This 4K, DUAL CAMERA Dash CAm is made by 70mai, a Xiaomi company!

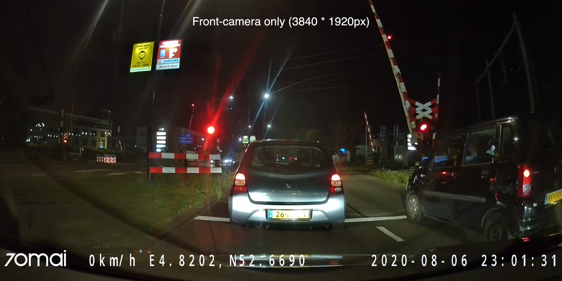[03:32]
It also automatically adjusts the exposure balance and therefore a low light result is really great.